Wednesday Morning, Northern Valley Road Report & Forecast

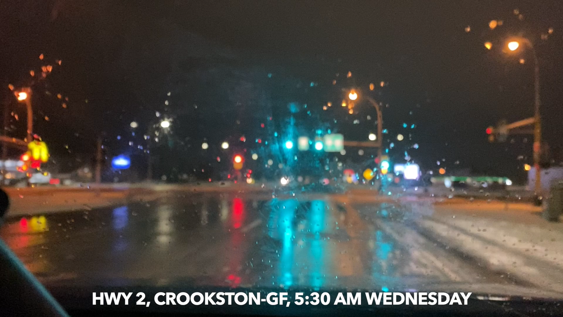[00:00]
Neil Carlson out here on Highway 2 leaving Crookston westbound en route to Grand Forks Wednesday April 13th and don't you think enough is enough maintenance vehicle ahead use caution still doing road reports middle April it's springtime look at Highway 2 here looks in pretty good condition snow plows up ahead there got